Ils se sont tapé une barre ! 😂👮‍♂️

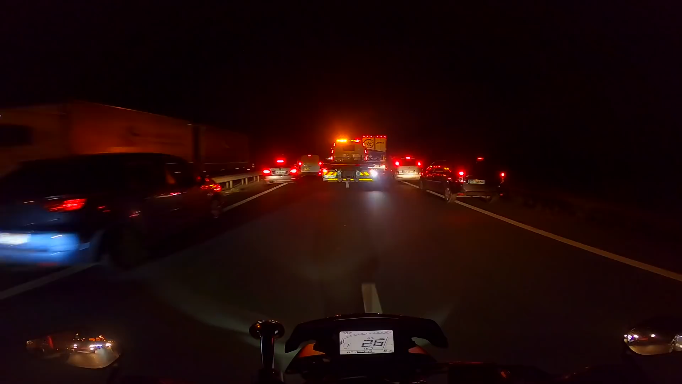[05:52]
Putain, c'est carrément un bateau qui nous ouvre la voie, quoi. Oh la vache.
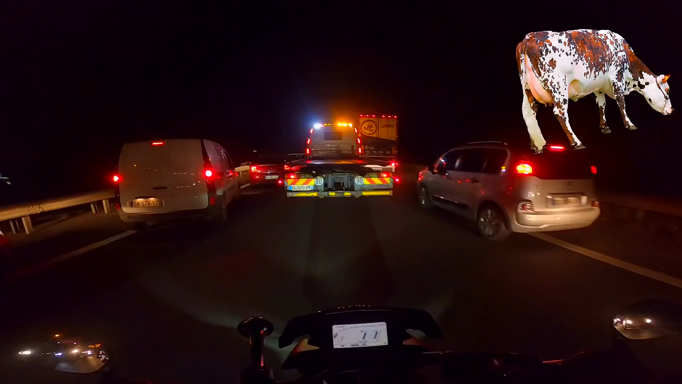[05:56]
Oh putain, hey, je pose pas le pied. 0 km/h, le mec pose pas le pied. Voilà, je suis à 0 km/h en lent. Enfin bon, bref, voilà, vous pouvez voir que, bon, le mec n'a toujours pas oublié son plateau.